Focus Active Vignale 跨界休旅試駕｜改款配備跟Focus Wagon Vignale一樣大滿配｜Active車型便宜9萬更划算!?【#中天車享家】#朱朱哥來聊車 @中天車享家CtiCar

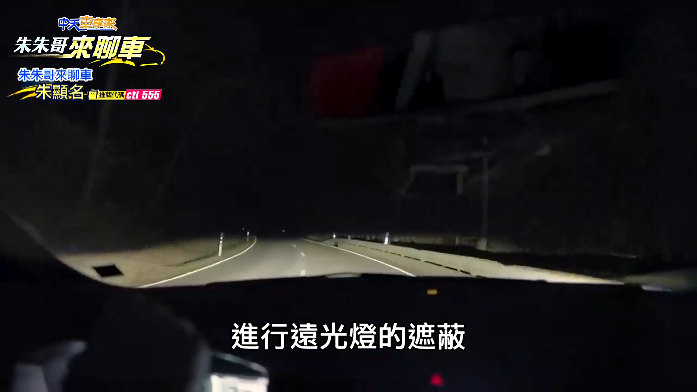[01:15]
遠光燈的遮蔽不會去閃到你前面的車輛或是行人